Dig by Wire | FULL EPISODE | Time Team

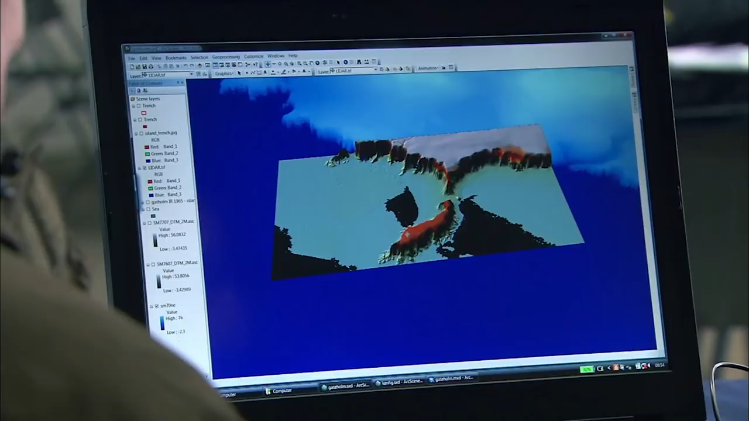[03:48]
It shoots points right to the ground, so we can actually see a 3D map.
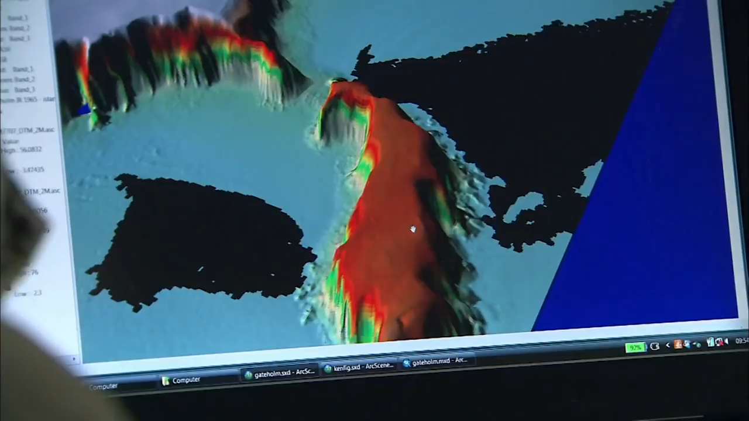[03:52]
That is bringing out some bits and pieces, isn't it? And I've actually got the aerial photograph.